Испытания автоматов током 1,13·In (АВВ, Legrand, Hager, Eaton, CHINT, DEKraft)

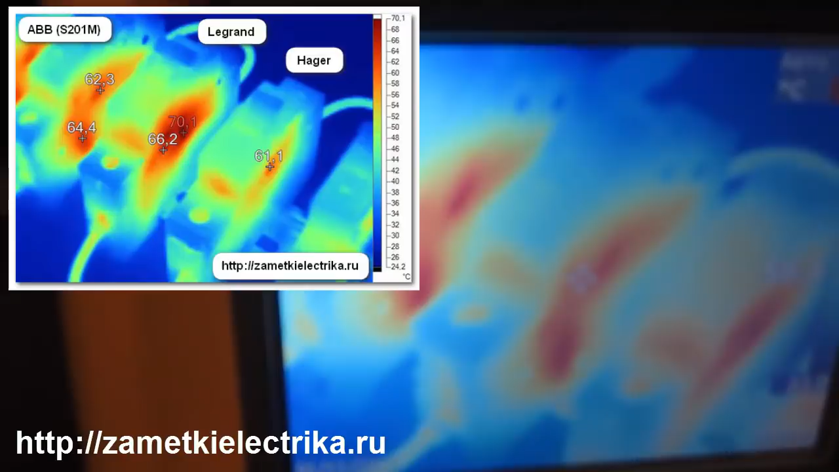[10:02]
Серия М С 201 М
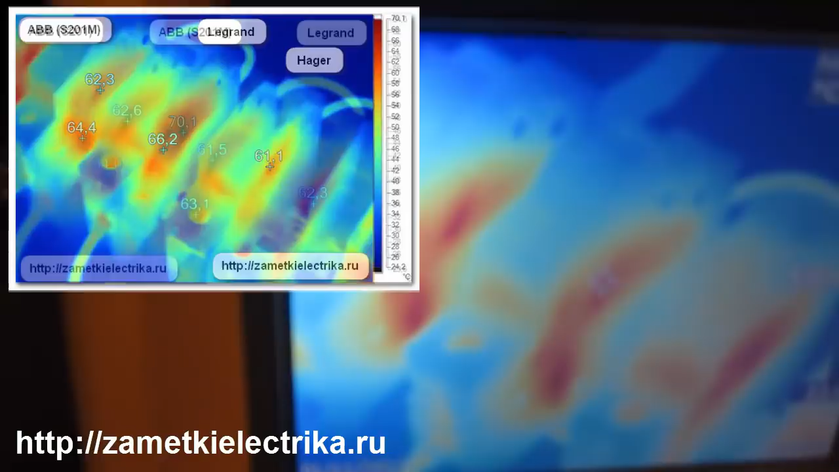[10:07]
50 60 Градусов И Ибби Без М
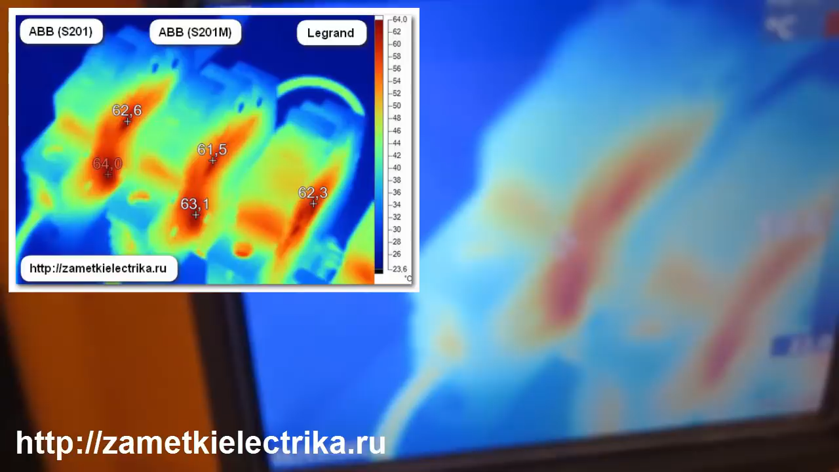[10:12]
Просто С 200 60 Градусов На данном Этапе
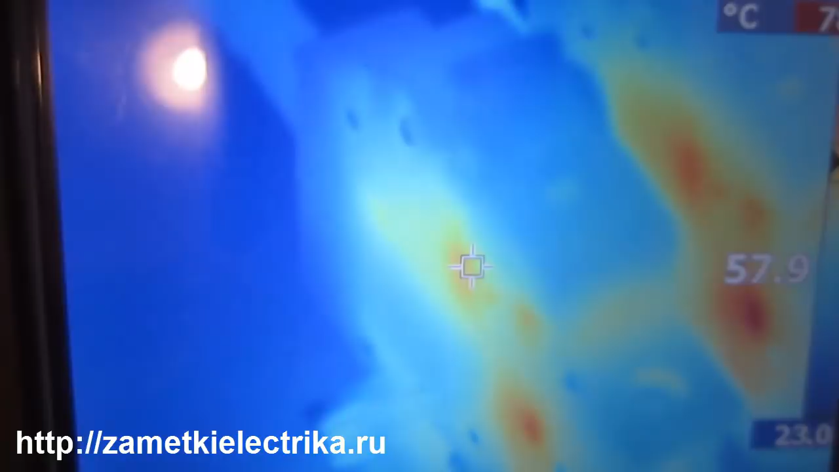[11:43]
On screen: spot 57.9°C
Температура У него Максимальная Составляет Примерно 66
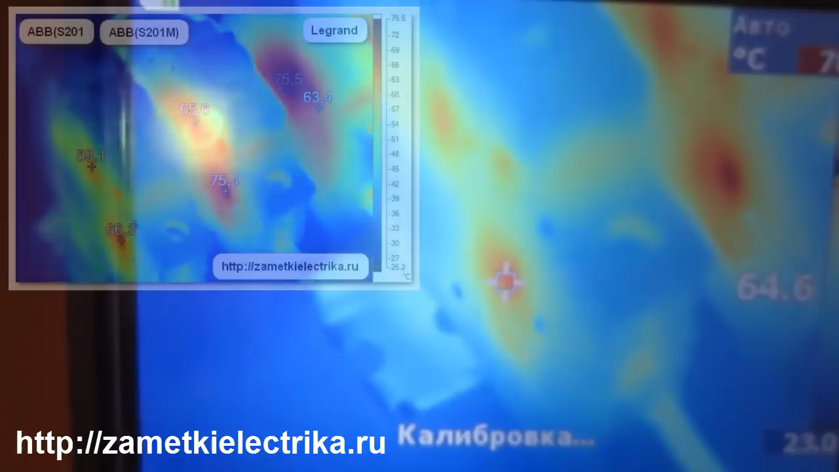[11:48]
Градусов Так Рядом С ним Второй Би-би С Серия С С буковкой М Он у нас Тоже имеет Температуру Чуть больше Кстати Около 70 Градусов Зафиксировано Ну Как я уже Говорил Более подробнее Диаграмма Смотрите Вверху Экрана Уже Обработанные Через компьютер Через программу Так Автомат Легрант Ну Как видите У него Такое Достаточно
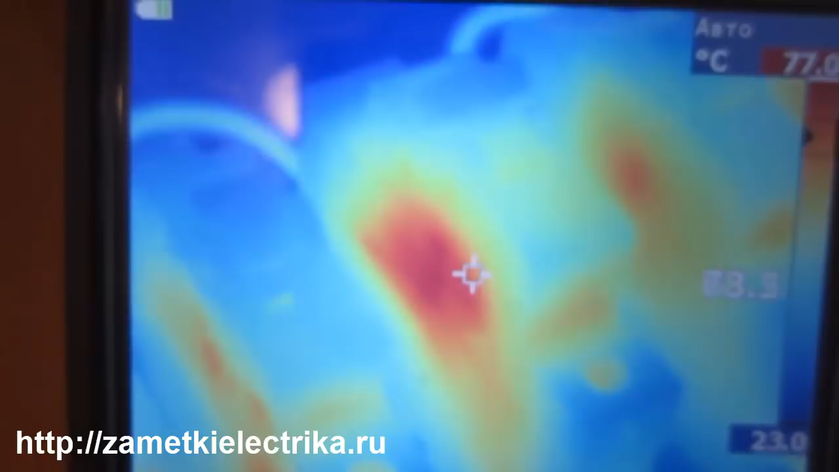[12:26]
On screen: scale bottom 23.0°C
Большое Однородное Пятно Тепловое То есть Неизменной Температурой Примерно Вот Около 74 Градусов Может Даже 77 Градусов
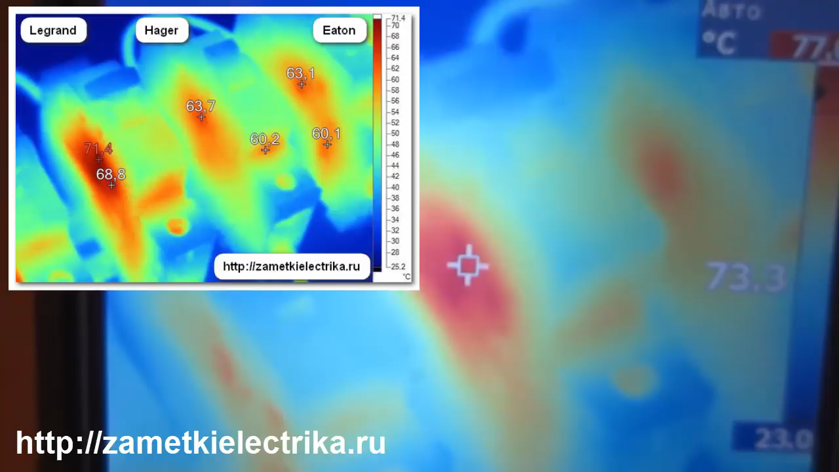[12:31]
Так Это у нас Автомат Хагер Где-то 64 Градуса Так Это у нас Итан Он Кстати У нас Самый Такой
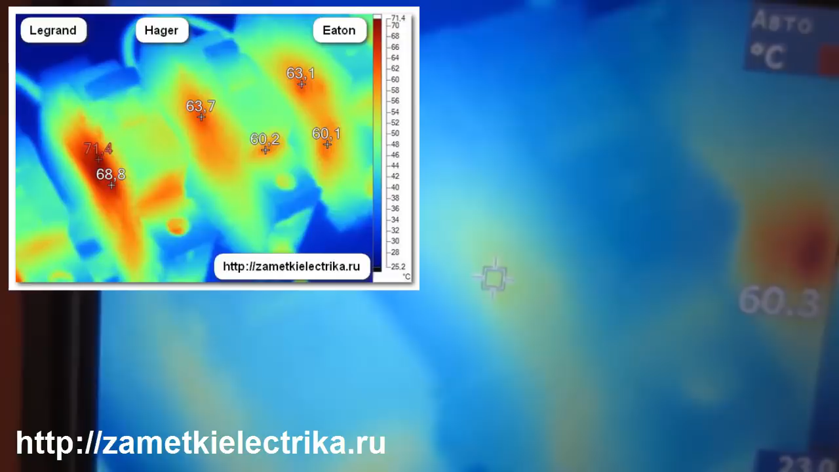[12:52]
On screen: scale top 71.4°C, scale bottom 25.2°C
Менее Вернее Нагретый То есть Ну 61 Градус Наверное Дальше Это у нас Автомат Чинт У него Почему-то В таком Так необычном В одном углу Происходит Нагрев Температура Нагрева Составляет Ну Максимальная Где-то 86 Градусов Это у нас Лидер
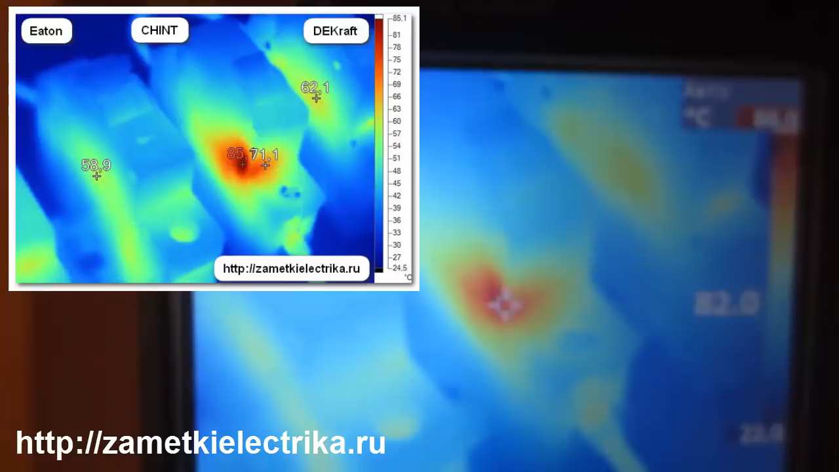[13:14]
Так Ну и Автомат Декрафт
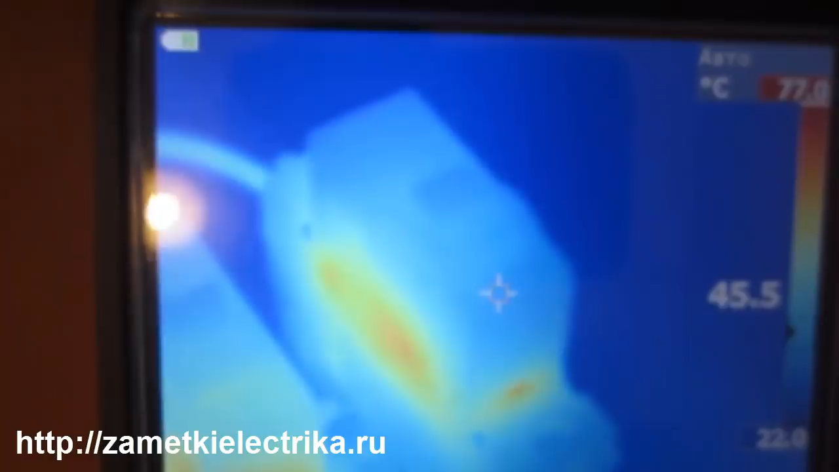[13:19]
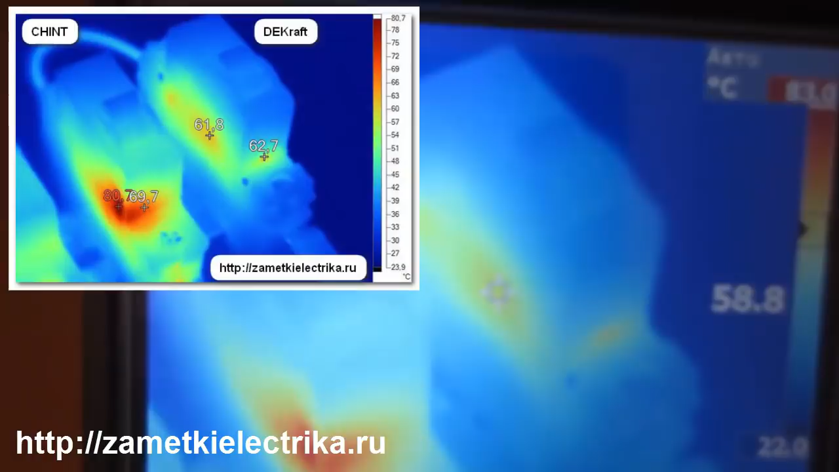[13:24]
Ну Порядка 60 Градусов Нагрев Сейчас Посмотрим Все автоматы С другой Стороны Так Это у нас Декрафт
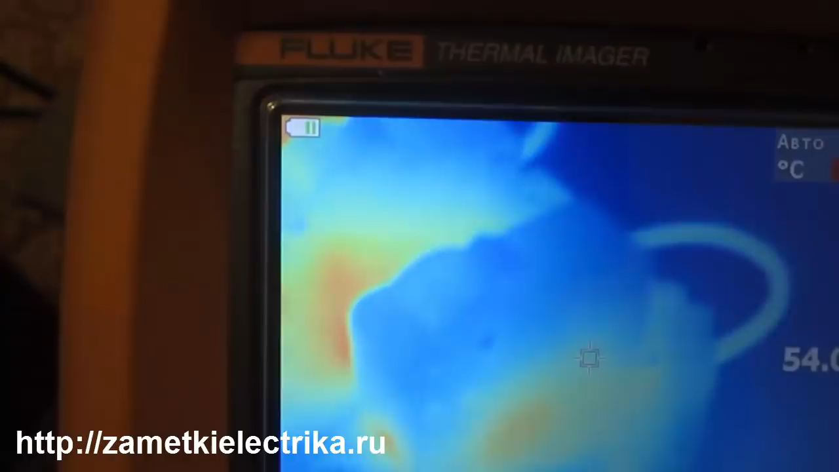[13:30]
Ну 50 Как видите 56 Может 57 Градусов Так Это наш Чинт Эта сторона Другая 64 Градуса И
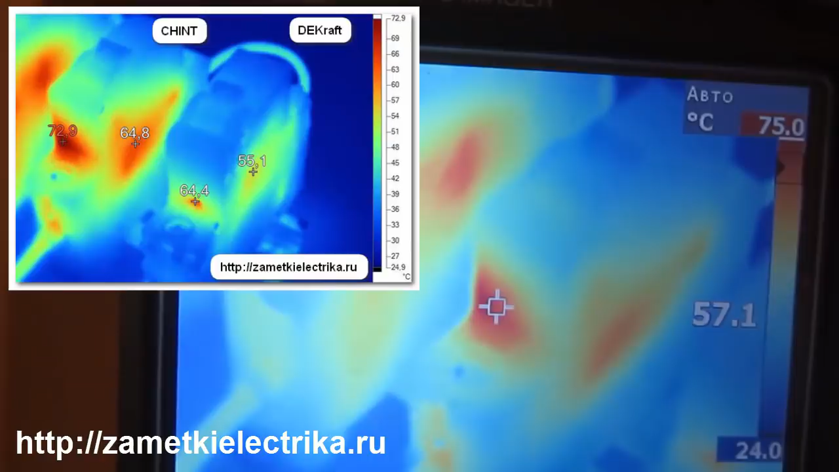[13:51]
вот Отсюда С угла Угол у него Сильно Горячий 75 Градусов Примерно Вот это Где центральный Курсор Сейчас Находится Так Это у нас Что дальше Идет Итан
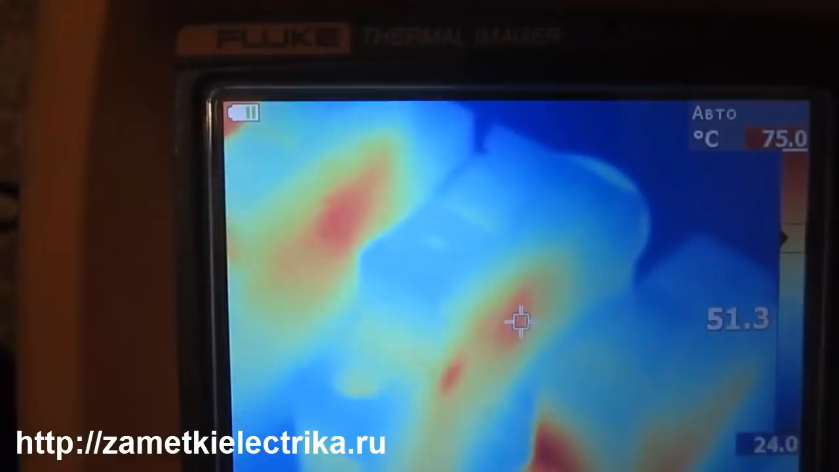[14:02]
On screen: scale top 75.0°C, scale bottom 24.0°C
65 63 Так Далее у нас Хагер
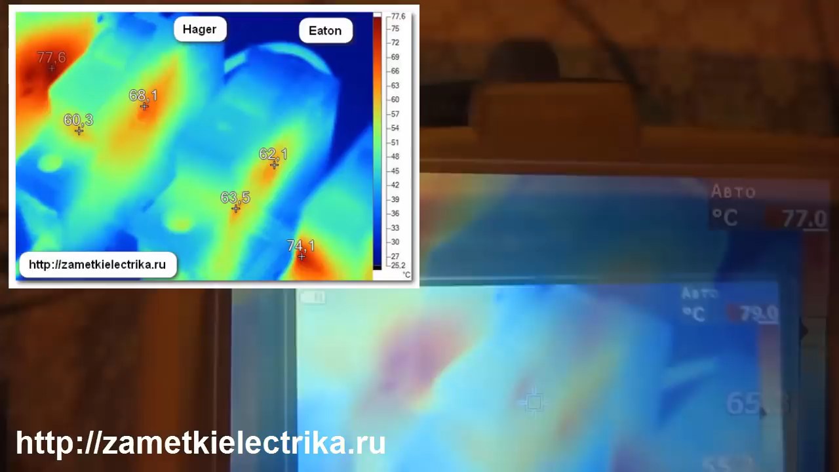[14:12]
On screen: scale bottom 25.2°C
65 64 Легрант С
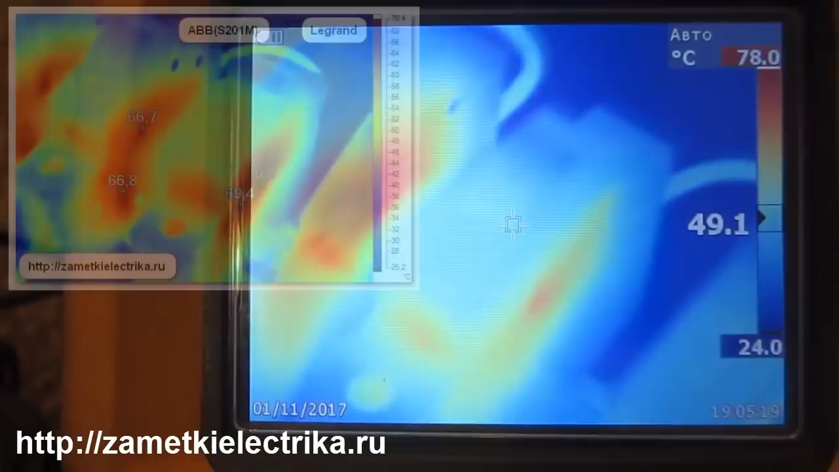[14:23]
On screen: spot 49.1°C
таким Большим Тепловым Пятном И температура У него Тоже приличная То есть Более 70 Градусов 71 Вот 72 Вижу Максимальная 78 Дальше У нас S ABB S 200 серии С буковкой M
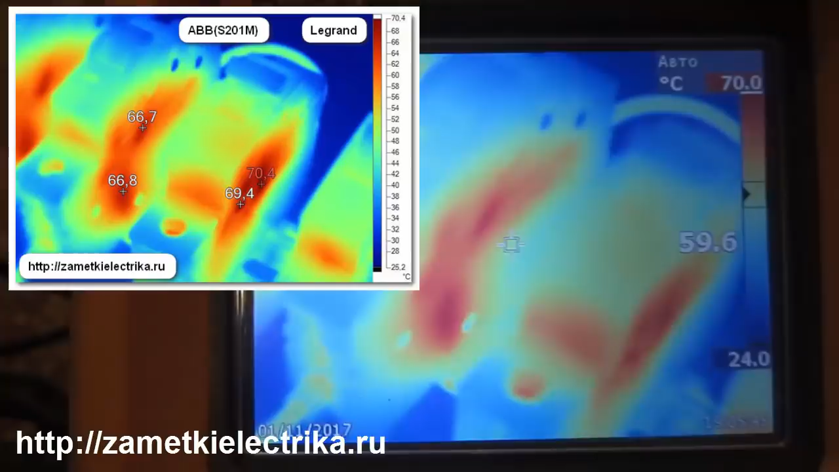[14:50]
On screen: spot 59.6°C
66 Градусов 67 Градусов Ну Порядка 70 Градусов Вот Это его Сторона И Последний У нас Вернее Первый Если с другой Стороны То это Автомат ABB Серии S 200 Греется Порядка 62 60